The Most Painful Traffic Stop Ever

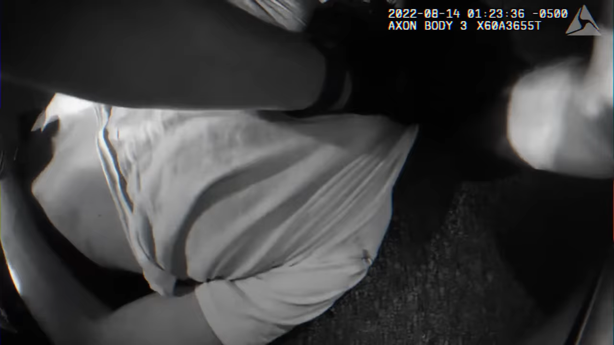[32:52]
This is not what a seizure looks like. That woman we saw previously, that looked more like a seizure. This is just theater, like everything else Jeffrey said or did that evening. One might think this is a psychotic episode caused by abuse, but I don't think so.
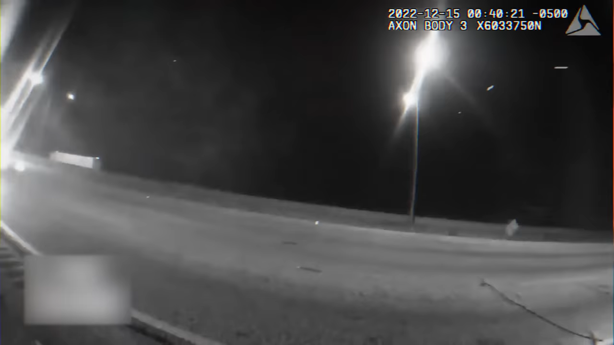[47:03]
As Avery fumbles with the papers, the officer explains she made several lane changes without a turn signal. The officer checks her papers and then returns to make sure she's fit to drive.
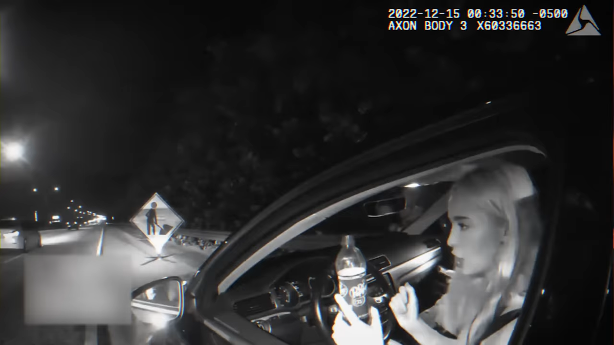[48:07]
Even if we disregard reckless driving and the smell of booze, her wobbly eyes and slightly slurred speech are dead giveaways.
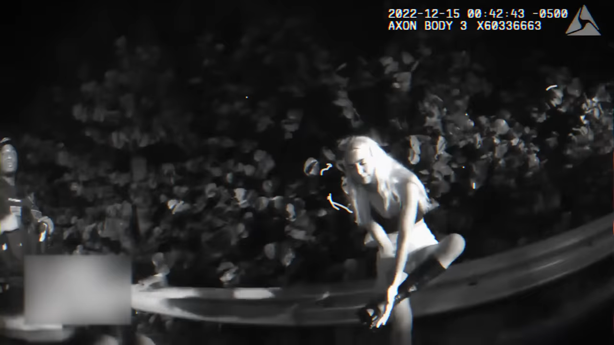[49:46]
She then fails the walking test, and even after removing the boots, she proceeds to fail the stand on one leg and count test.
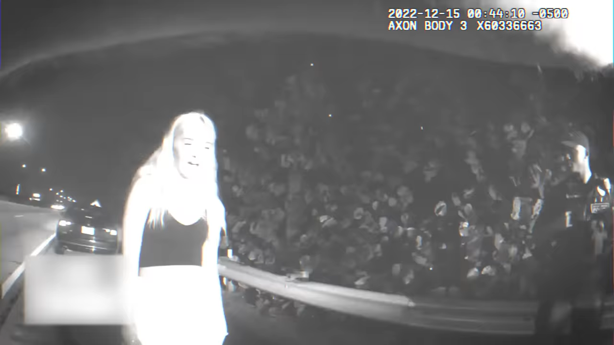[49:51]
Then comes the close your eyes and touch your nose test, but you probably guessed it already.
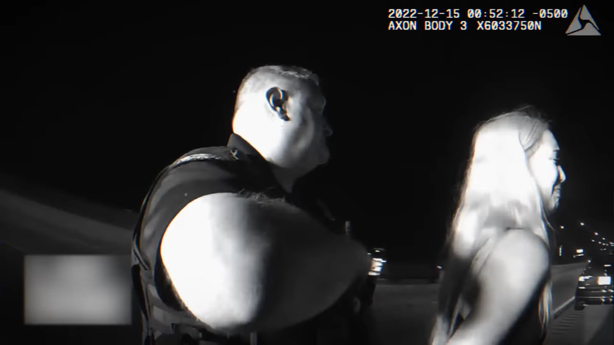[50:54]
but for a seemingly innocent 18-year-old girl like Avery, it must sound horrific. She's already started wincing, but the unraveling will begin when she's placed in the patrol vehicle and left alone.